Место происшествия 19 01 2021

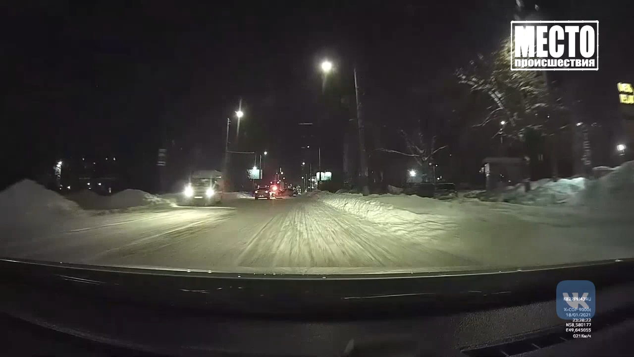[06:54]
На улице Красина не смогли разъехаться еще две машины. По предварительным данным, пострадавших нет. У обоих авто повреждена передняя часть. Кто виноват, зависит от того, кто именно выехал с прилегающей территории.
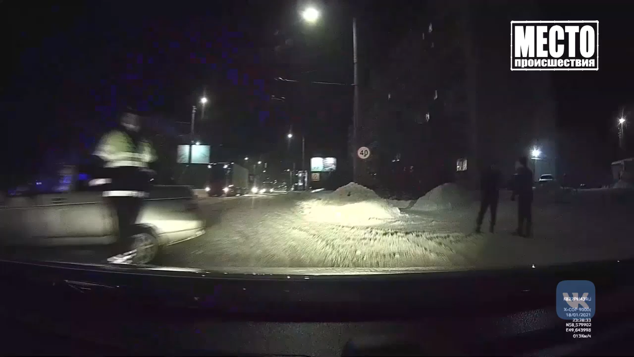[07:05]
Из-за ДТП проезд для крупногабаритных машин был временно закрыт.
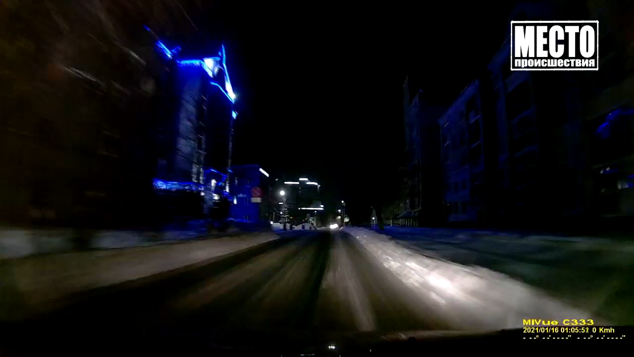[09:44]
Кировщане, которые терпеть не могут пьяных водителей, позвонили по номеру горячей линии ночного патруля. По их словам, не трезвый лихач на 15-й. На Октябрьском проспекте сначала поработал в качестве снегоуборщика, легковым авто трамбовал в сугробы, затем катался по всему городу. Вот он едет уже на улице Казанской. Все, он прошел Розы, повернул на Розу в сторону Леяна.
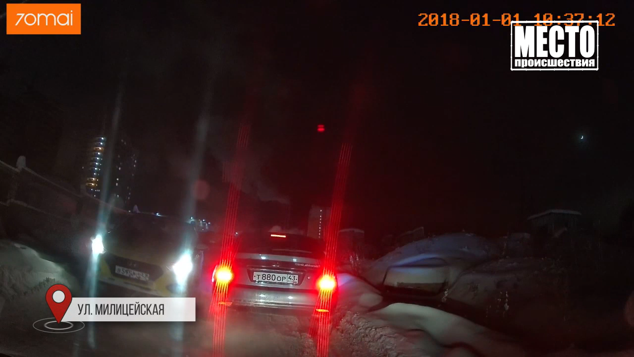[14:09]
Не уместились на узкой дороге водитель Приоры и таксист на Хюнде. Водитель иномарки хотел проскочить, но в итоге скатился на ладу.
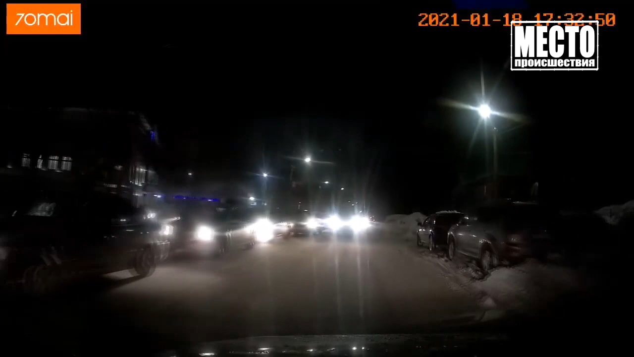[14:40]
Соревновались в дерзости два водителя на улице Ивана Попова. Один на Мазде сначала лихо совершил обгон, а другой на «Шевроле» умудрился его подрезать у перекрестка. Да, ***. Не самый ***. Не самый последний ***. По крайней мере, пока. Сейчас его еще...